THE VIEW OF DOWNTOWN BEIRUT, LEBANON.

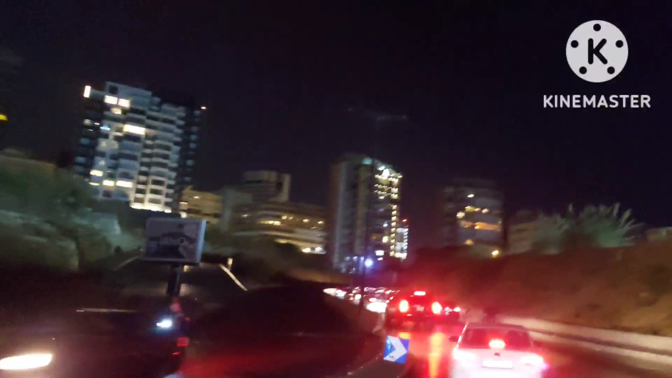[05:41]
Mahirap ang ano dito. Ang kuryente dito minsan isang oras, isang araw. Ayan yung may mga ilaw-ilaw dyan, mga ano yan, motor or generator ang nagana dyan. Hindi yung kuryente talaga na source ng kuryente. Kaya ayan ang dilim. Matataas na mga building, madilim. Ilan-ilan lang yung mga ano. Katulad sa bahay namin, ano yung gamit namin, solar. Ayan siya. Maganda yung may ilaw sana na building.